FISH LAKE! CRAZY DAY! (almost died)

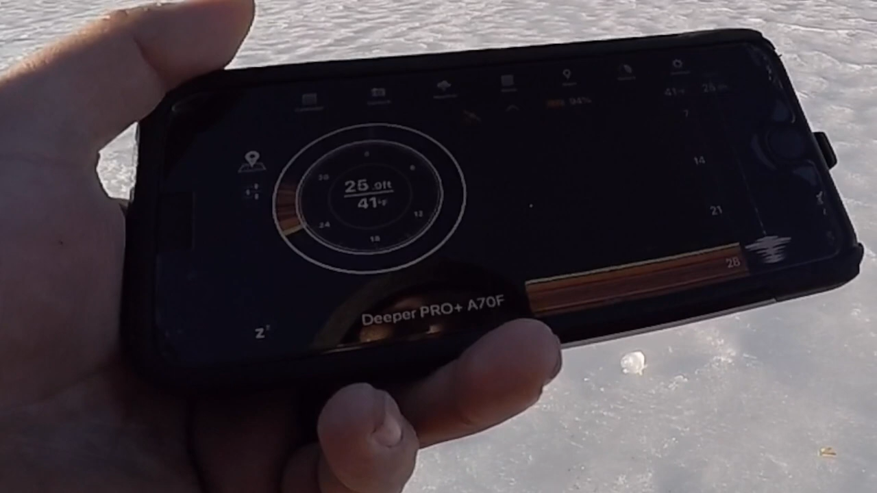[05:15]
On screen: water 41°F
me that's a fish or some vegetation so
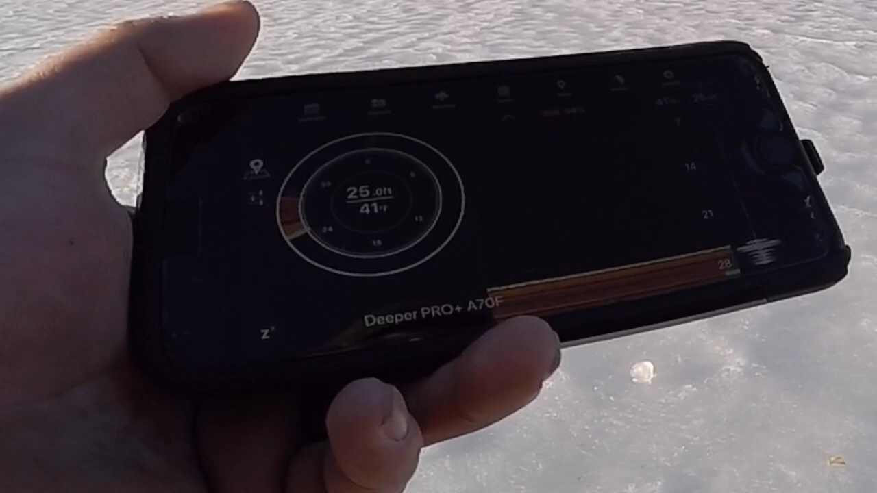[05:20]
On screen: water 41°F
not sure what that could be looks like vegetation there
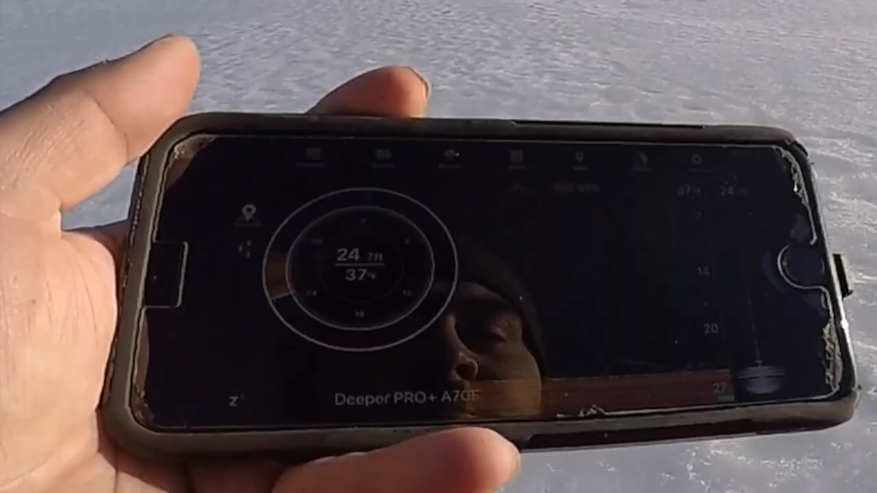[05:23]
On screen: depth 24 ft, water 37°F
i am popping my bait along the bottom in that real uh rhythmic pattern just hop hop hop
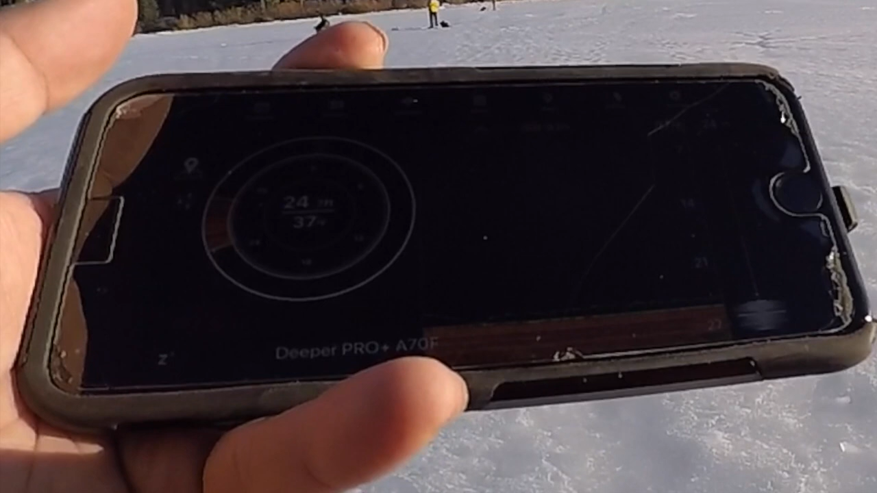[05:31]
and trying to draw something up and nothing at the moment we do see that green down on the bottom but that could just be vegetation or something that's
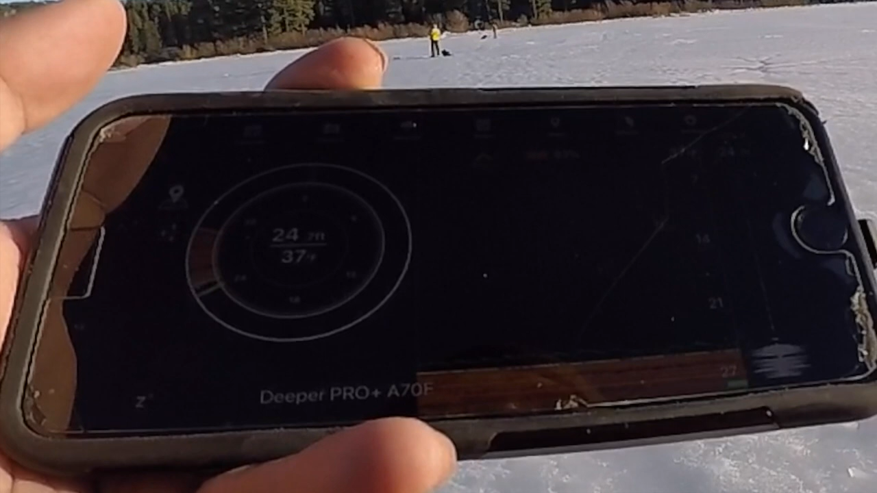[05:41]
clearly not a fish maybe a fish but won't really know so again nothing down there